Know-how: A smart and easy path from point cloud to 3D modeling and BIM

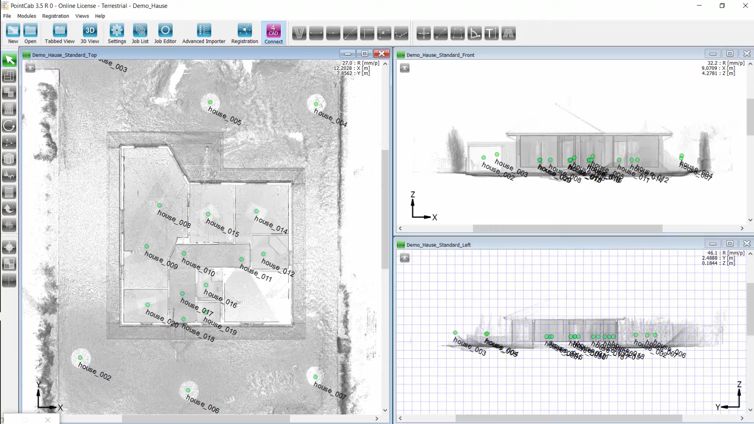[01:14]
On the right hand side in the CAD system, we first choose the wall tool. Determine the wall height and the respective wall type. Then we position the walls by clicking in the point cloud software on the left.
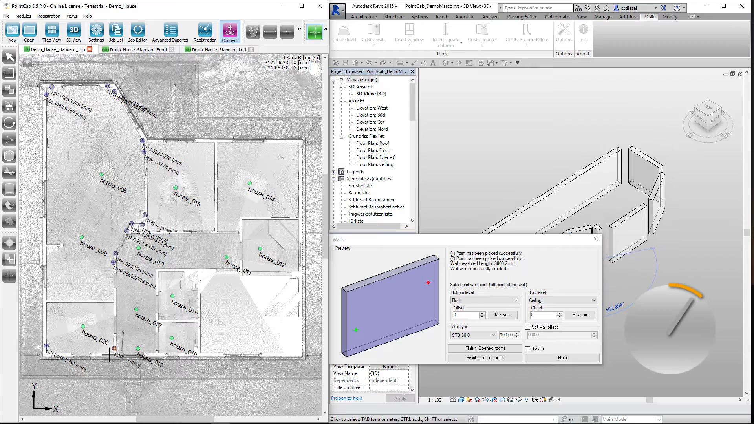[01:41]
Let's check the time. It's only taken three minutes to have all walls modeled precisely.
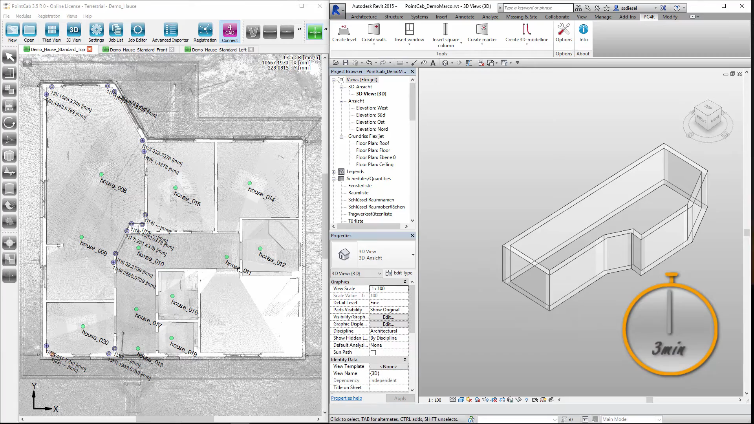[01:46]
Now we want to fit CAD elements to all other objects.
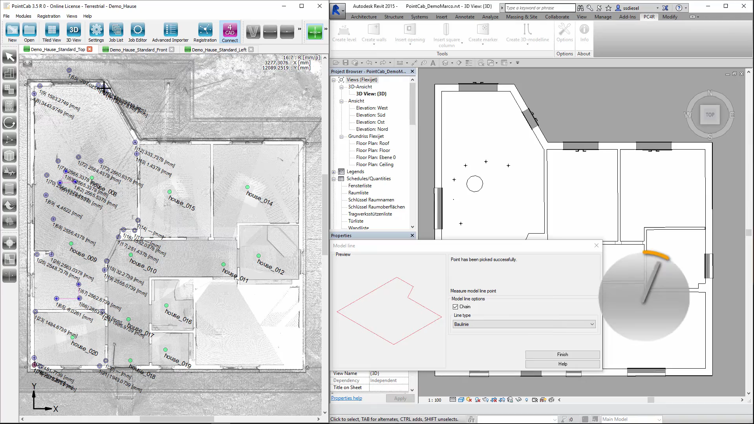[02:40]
Let's check the time again. From the starting point to our first 3D model, only a mere 30 minutes have passed. Our showcase is a very small project.